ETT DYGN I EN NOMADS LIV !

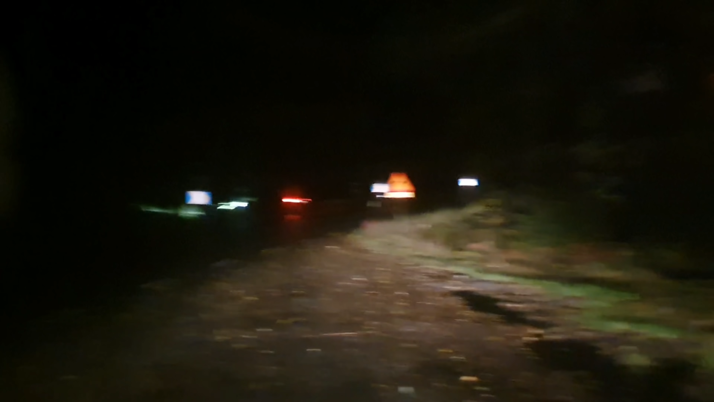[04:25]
Så här mörkt är det. Men här nere är det en vacker vacker sjö. Så här skulle man kunna säkert hitta fina ställen att fricka.